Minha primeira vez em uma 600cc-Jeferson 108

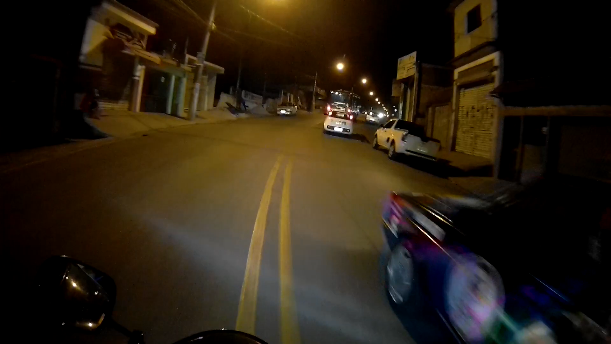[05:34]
Olha, mano Você é louco Isso aqui é torque, hein, tio? Vou falar pra vocês, mano Não sei se dá pra vocês verem o painel da moto aí, mano Se a câmera tá muito alta também Tá ligado?
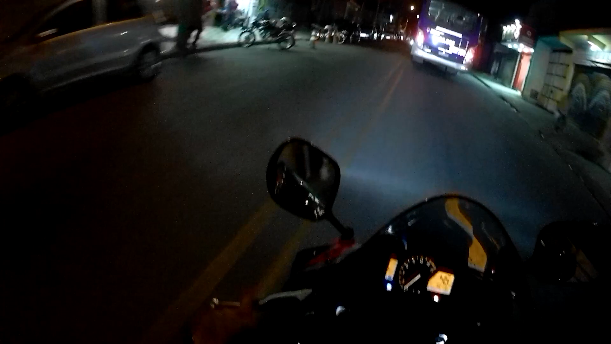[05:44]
Primeira vez que eu tô andando aqui E... Eu nem sei Primeira vez mesmo Espero que esteja da hora aí